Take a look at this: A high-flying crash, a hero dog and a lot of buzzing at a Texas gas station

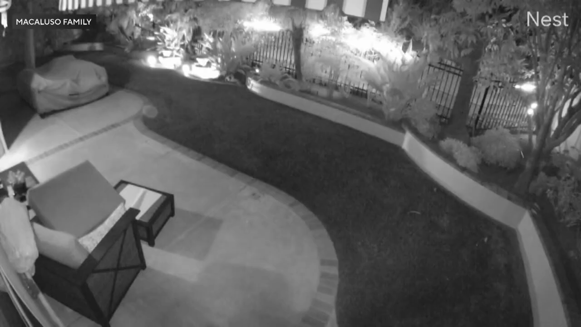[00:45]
on camera chasing off a coyote that attacked its puppy sibling. The backyard fracas lasted only a few seconds, but the pup Harley was left recovering with multiple stitches.